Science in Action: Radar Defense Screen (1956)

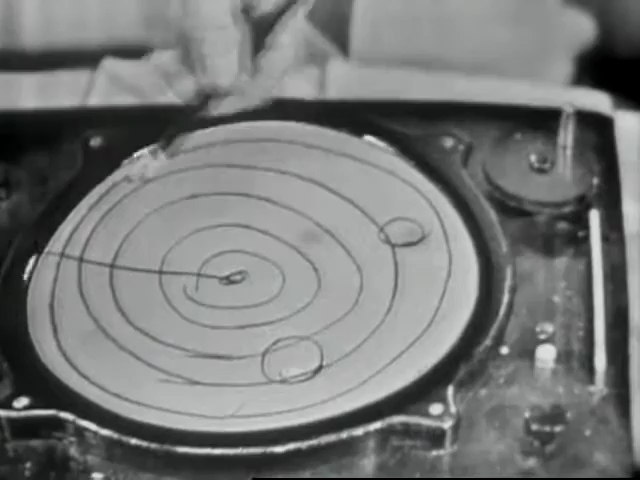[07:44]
are away and as this hand this sweep goes around these spots of light are illuminated as you saw. Well that's a very simple demonstration or an explanation for a complicated piece of equipment.
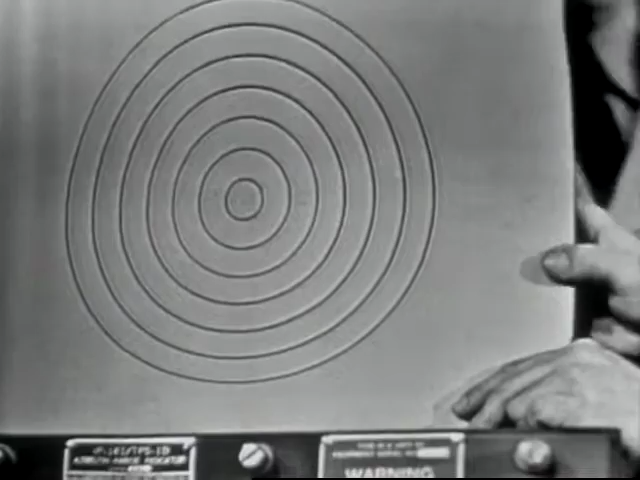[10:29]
But if I'm trying to follow the course down here at Hamlin Field it wouldn't mean a thing to me. In other words it'd be like somebody in the next laboratory saying well now where are you general?